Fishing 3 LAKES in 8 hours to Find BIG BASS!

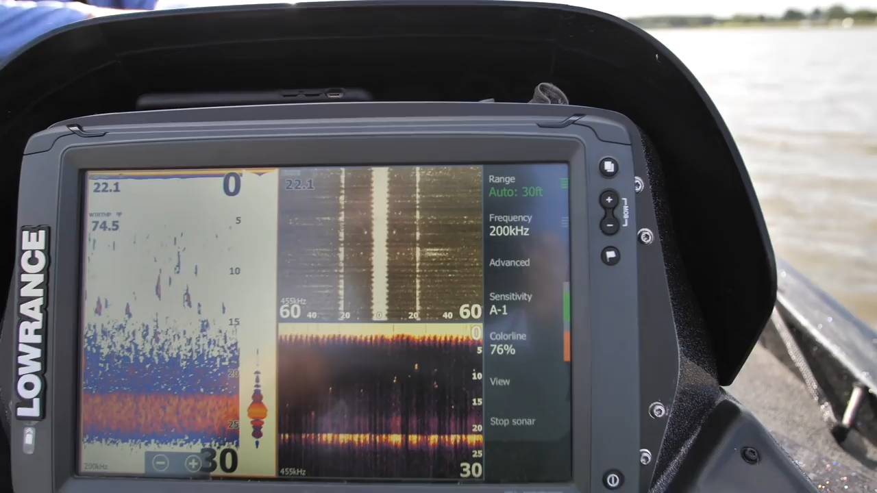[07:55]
It looks like a very soft bottom. I don't think these fish have any reason to be out there.
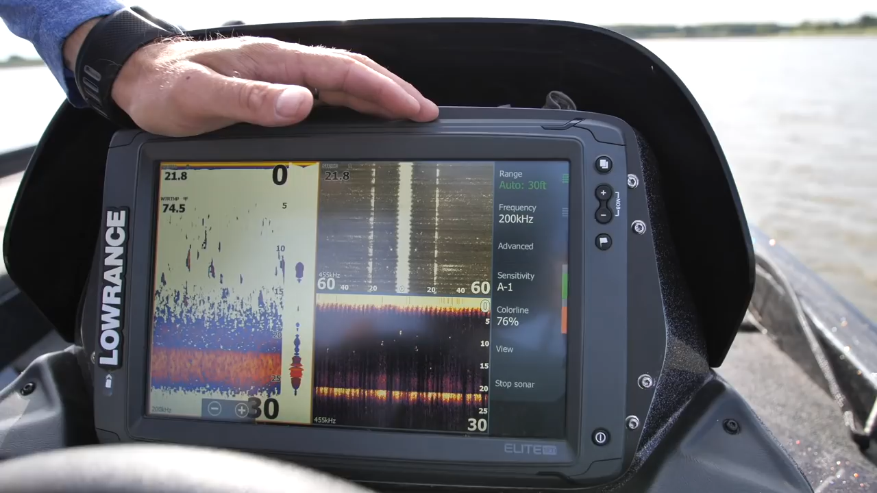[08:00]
I think they're just gonna be shallow. They seem to be liking this grassy stuff right here.